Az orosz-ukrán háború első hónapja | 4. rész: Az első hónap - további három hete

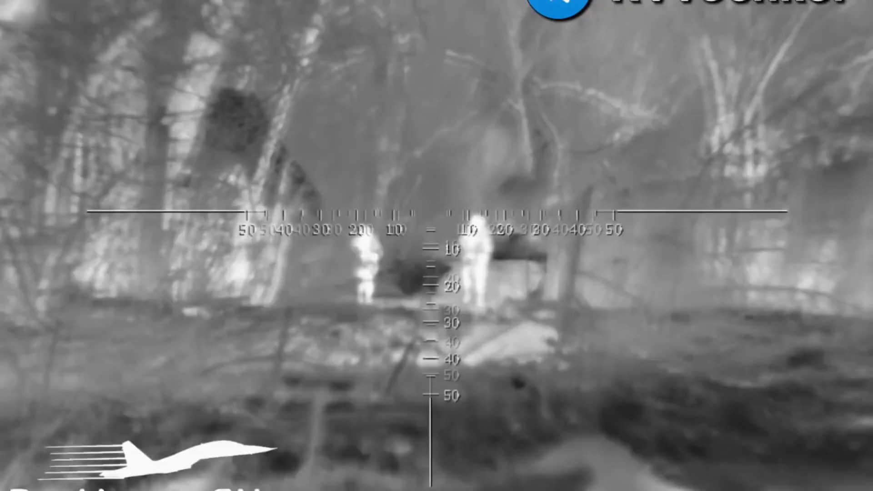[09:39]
A szobrkommandósai 18-ra a 19-re virradó éjszaka átkeltek az Izium városa melletti folyón,
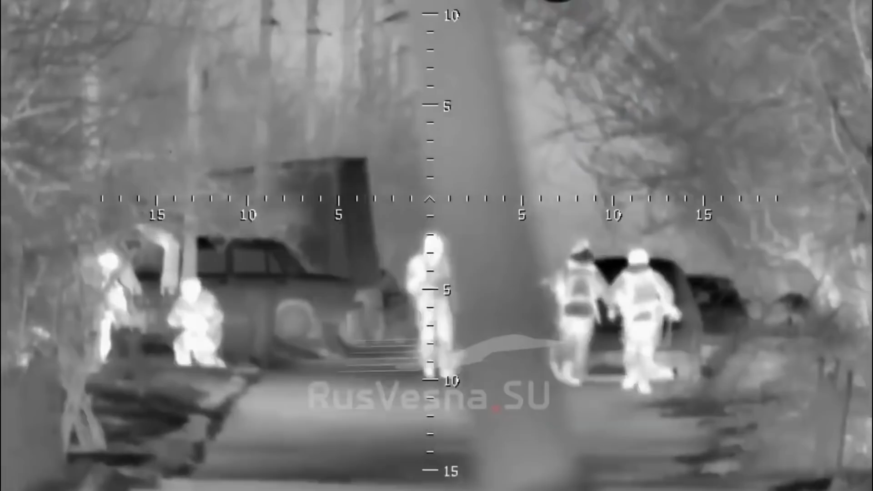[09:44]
elfogták a kielőtt célpontokat, az ukrán biztonsági erők az SZBU tisztjeit,
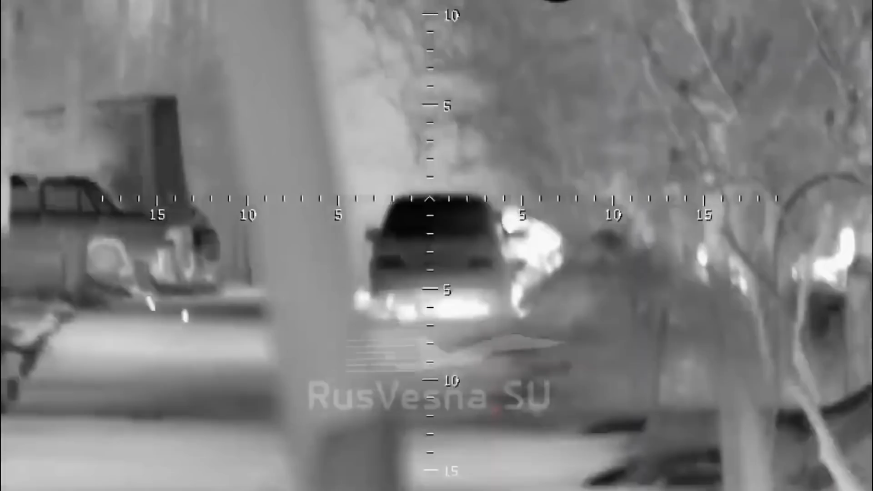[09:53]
majd aztán másnap reggel, ha már úgyis ott voltak, megvédték a folyón létrehozott hitfőt az ellentámadást indított ukránoktól,
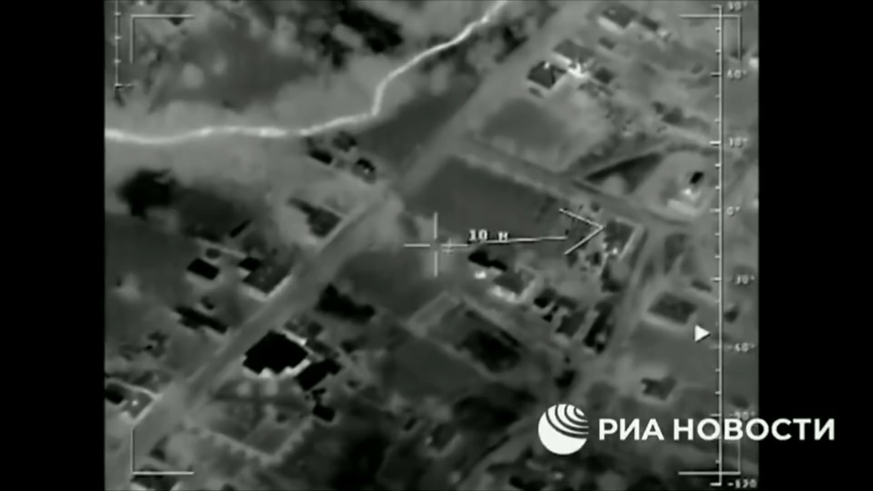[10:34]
az ájdár és a dombasszászlóiaknak a megsemmisítése volt.
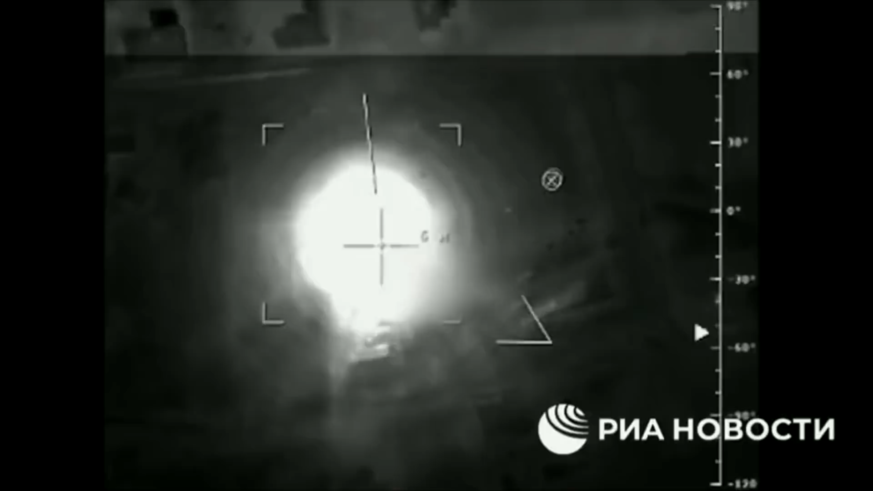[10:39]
Ebben természetesen az oroszak mind a levegőből, mint pedig rakétáik által komoly segítséget nyújtottak.
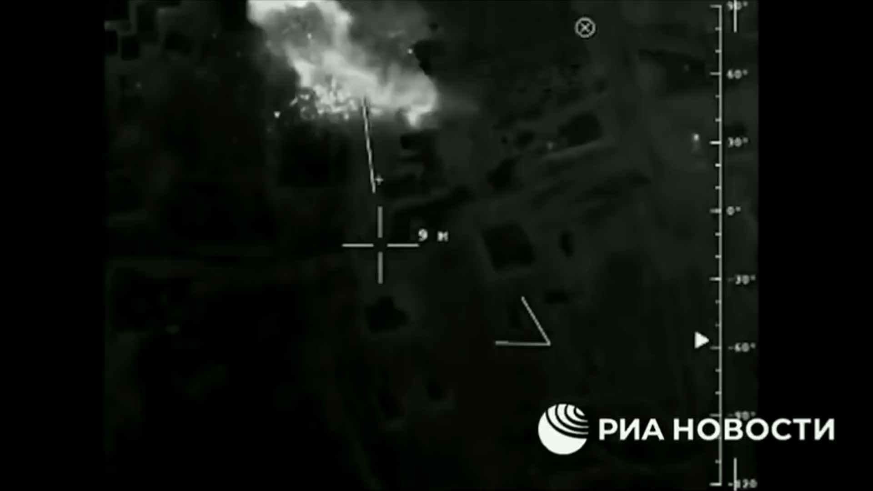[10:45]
További eszközbéli támogatás gyalánt átadták az ukránoktól addig zsákmányolt 113 tankot és páncerodott járművet,